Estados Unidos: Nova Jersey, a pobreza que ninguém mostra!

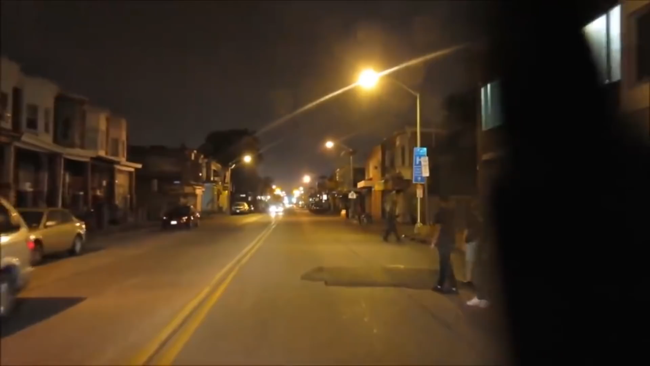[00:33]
em Nova Jersey. Uma cidade onde tem um índice de pobreza e de violência, um dos maiores índices de violência no estado de Nova Jersey. Você, pelas imagens que vocês estão vendo aí, vocês arriscariam andar por essas ruas à noite?